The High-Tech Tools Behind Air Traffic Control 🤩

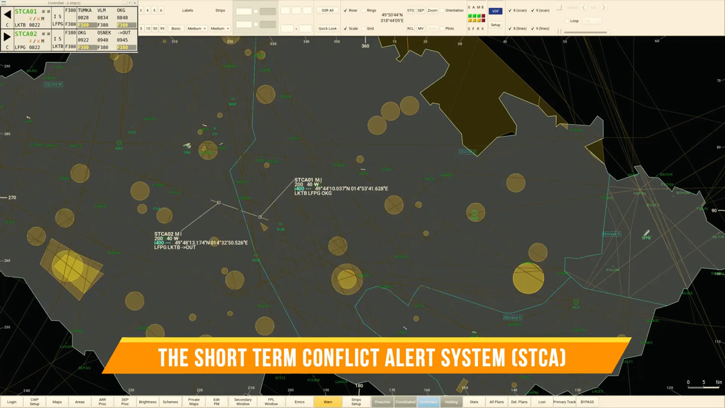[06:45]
Such as the Short-Term Conflict Alert System, STACA, which provides immediate alerts when aircraft trajectories converge,